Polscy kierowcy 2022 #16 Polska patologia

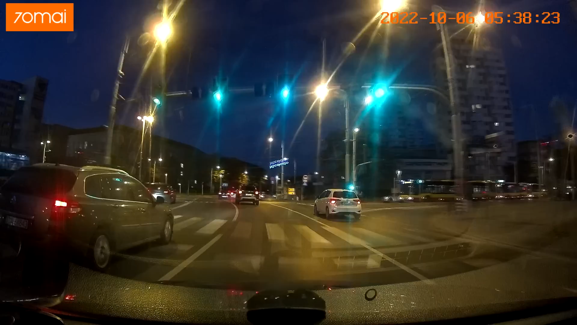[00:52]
Kierunek byś włączył, cokolwiek. Kurwa, co za niedorozwój.
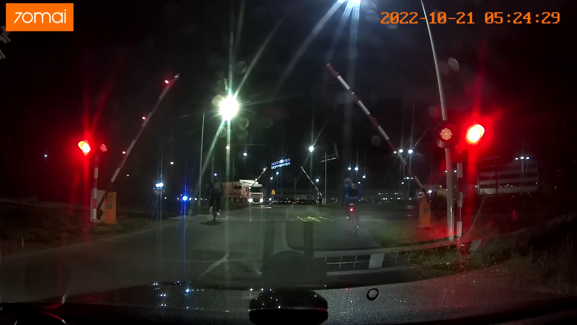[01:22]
Pedalarze, kurwa, pierwsi. Czerwone światło świeci, jadą pedalarze.